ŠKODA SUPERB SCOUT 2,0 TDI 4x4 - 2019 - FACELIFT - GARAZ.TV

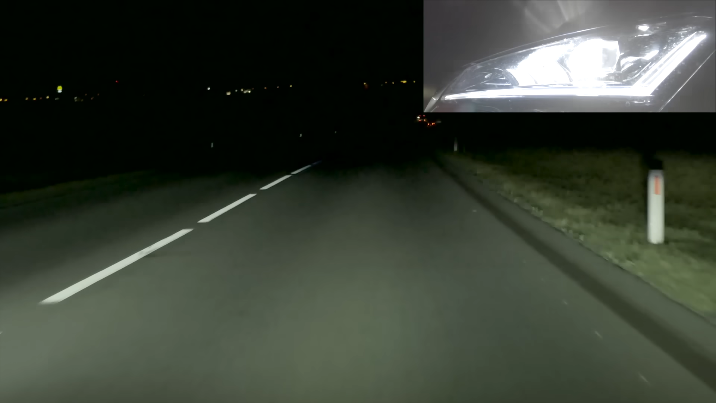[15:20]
vytieňovať proti idúce auto alebo vozidlo pred Superbom. V praxi sme spozorovali, že Matrixové svetlá nepoznajú iba zapnutie alebo vypnutie diody, ale aj jej stmievanie. Zrejme preto sa nám svetlo nezdalo tak ostré a kontrastné. Skôr ako padnete na zadok z noviniek, ktoré dostal Superb po facelifte pripomínam, že patrilo sa.